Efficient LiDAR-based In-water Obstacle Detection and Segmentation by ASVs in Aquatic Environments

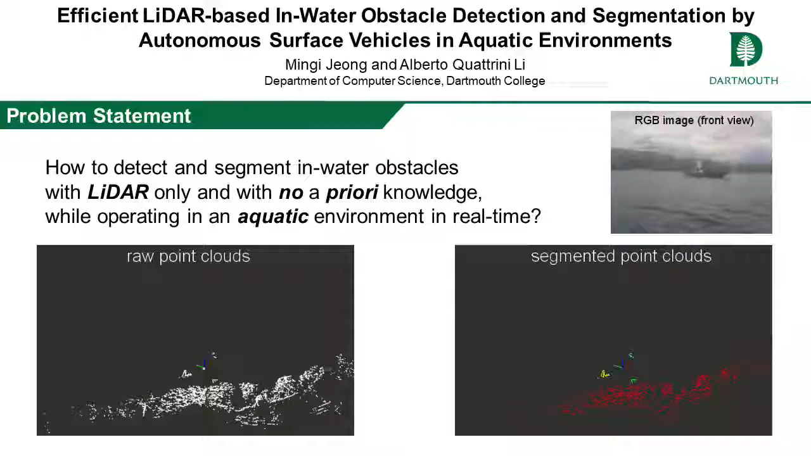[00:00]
Consider an autonomous surface vehicle encountering obstacles in a body of water. How can we reliably be segmented using only LiDAR? In typical operation scenarios and with the same sensor,
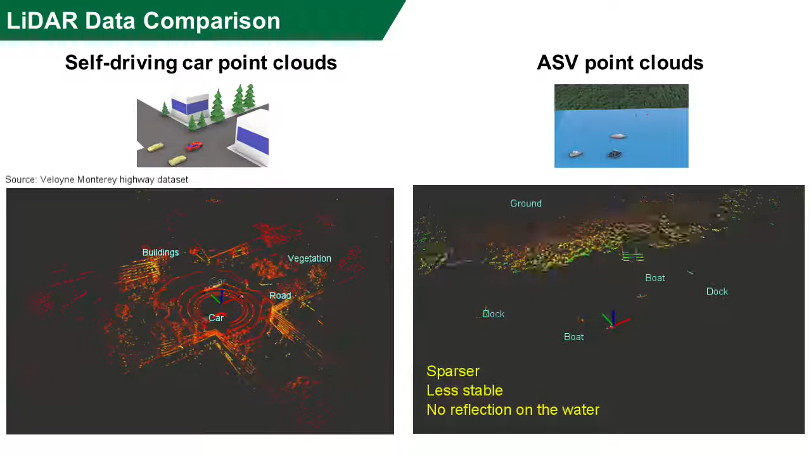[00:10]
LiDAR point clouds in aquatic environments are sparser and less stable than in urban environments.